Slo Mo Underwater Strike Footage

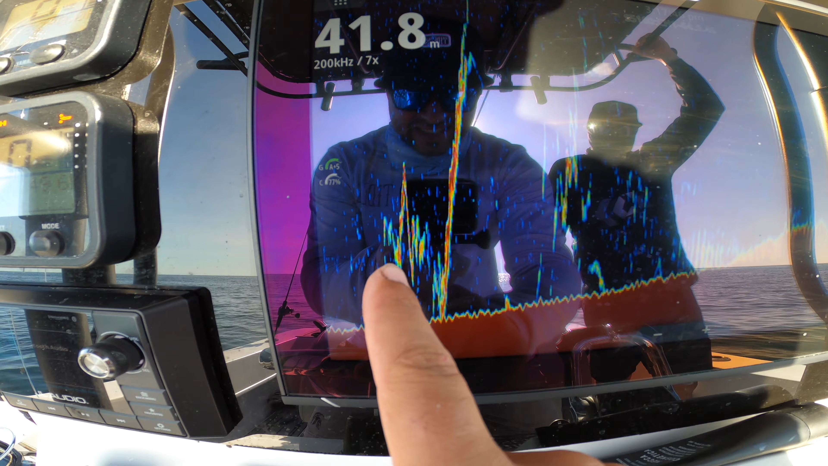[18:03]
On screen: depth 41.8 m
The nanny came up to meet it, hooked him, gone down, down, and then he's pulled it all the way up.
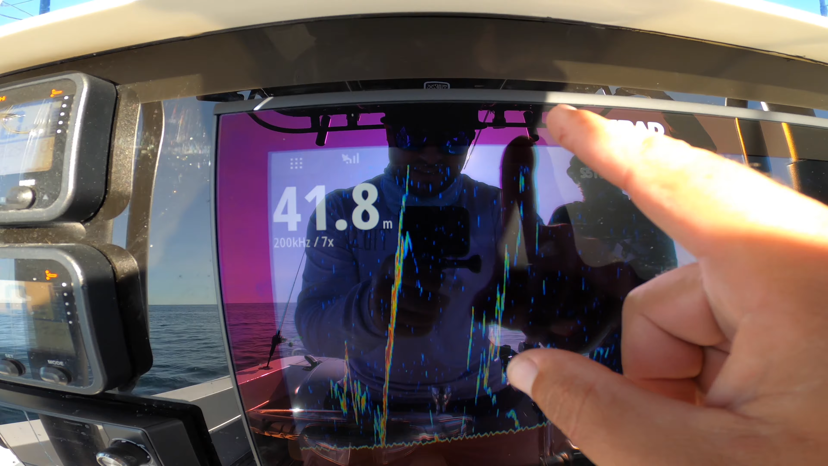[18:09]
On screen: depth 41.8 m
I've come here. Here's my jig coming down.
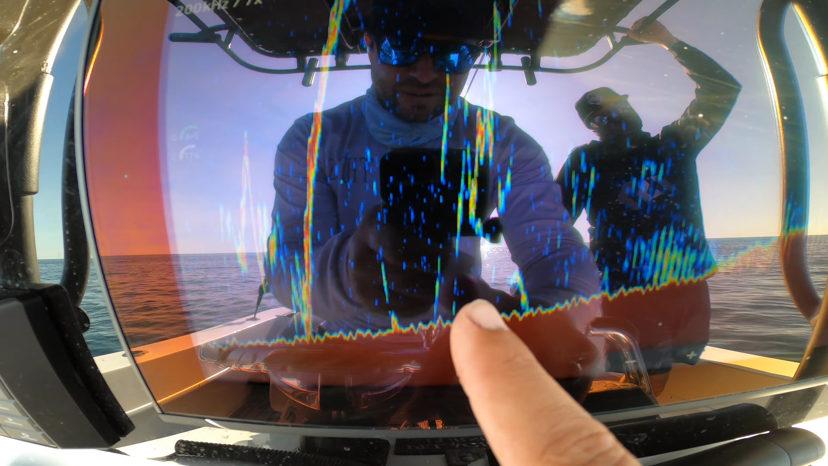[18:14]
Hook a fish here, fight him all the way up. You guys can see that, all right.
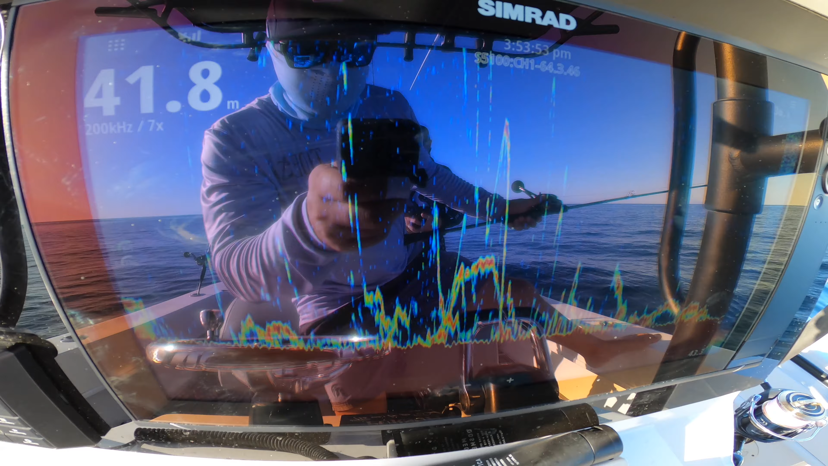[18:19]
On screen: depth 41.8 m
Basically, those small lines above the big lines are our jigs. The fish are just following them up, and now we've reeled the jigs up. And the fish are going back down the bottom. So I've just put on a vibe, and I've actually cast the vibe out, and I'm just gonna hop it back through them all.